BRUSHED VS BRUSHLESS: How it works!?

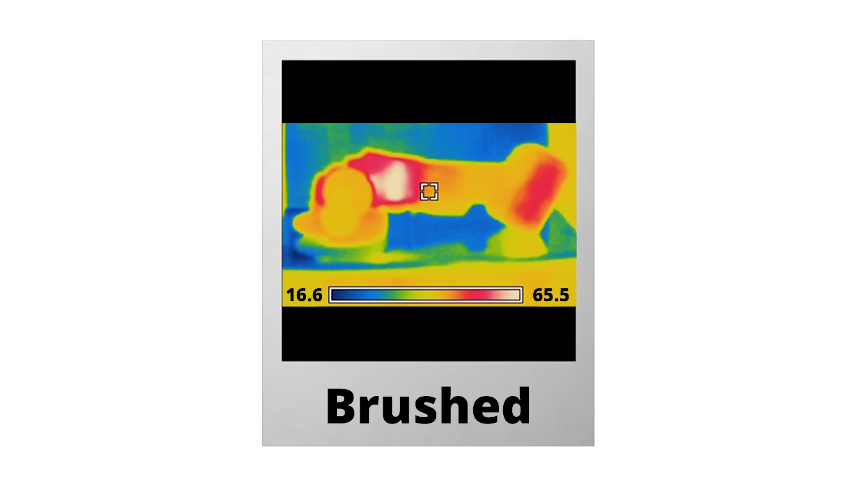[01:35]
This is the brushed one. The motor got to about 65.5 degrees Celsius. That is pretty hot.
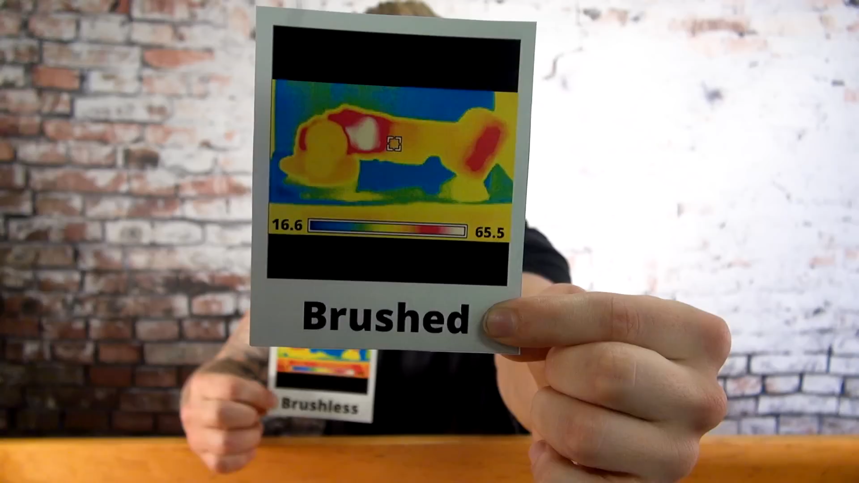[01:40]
This is the brushless one. It only got to 40 degrees. That's a 25 degree difference.